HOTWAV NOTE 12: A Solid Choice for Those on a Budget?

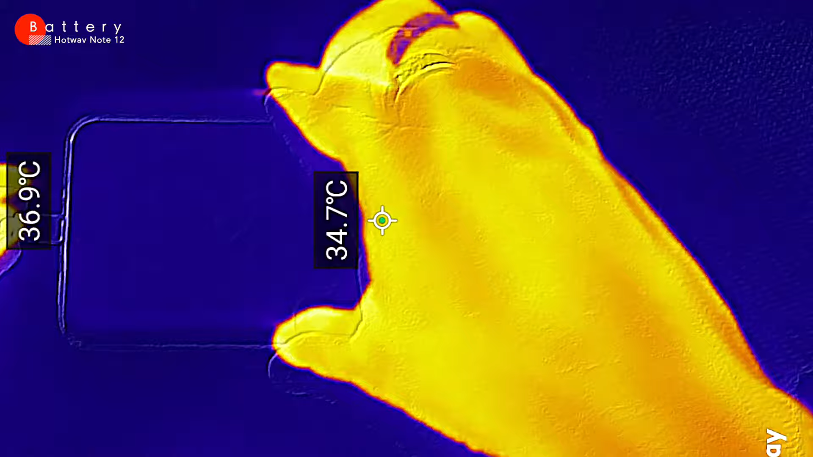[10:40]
On screen: spot 34.7°C
The phone itself heats up to 115 degrees Fahrenheit, which is around 46 degrees Celsius,
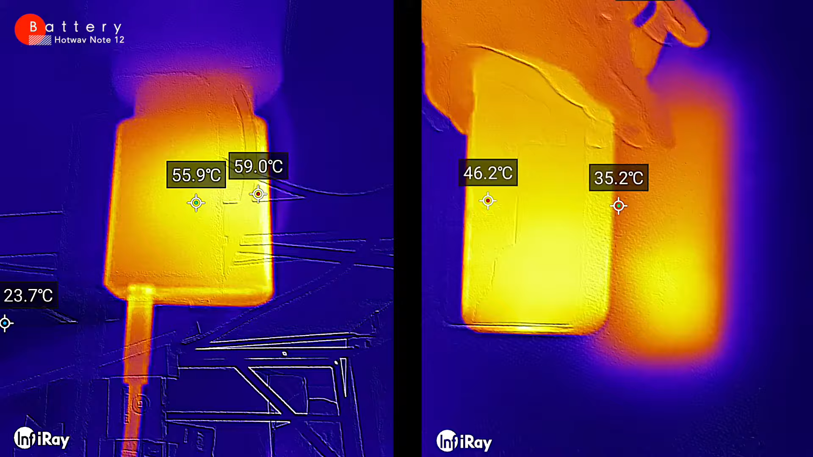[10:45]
and the charger gets even hotter, reaching temperatures up to 140 degrees Fahrenheit or 60 degrees Celsius.